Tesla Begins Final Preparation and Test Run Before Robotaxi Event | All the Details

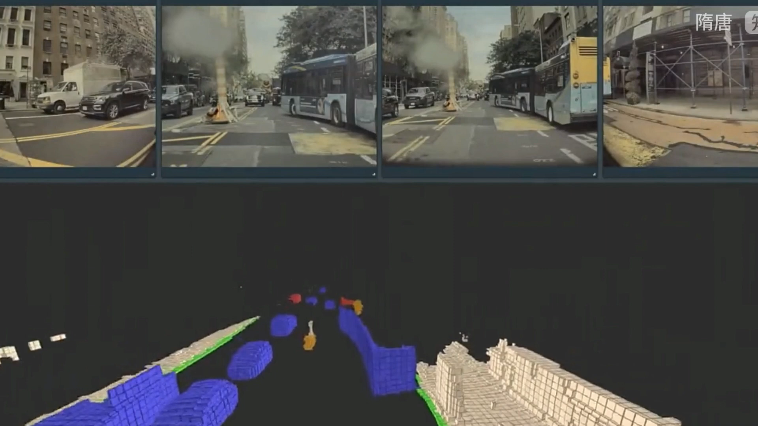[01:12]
As full self-driving progressed over the years, they transitioned to Tesla Vision,
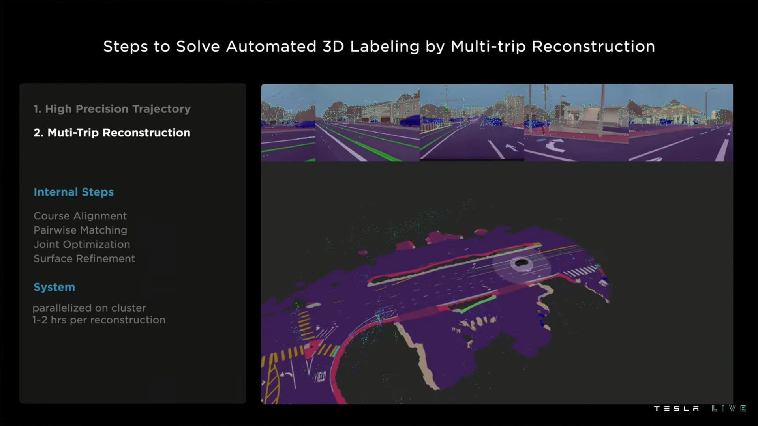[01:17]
converting 2D images into 3D vector space, removing all unnecessary noise from other sensors such as radar.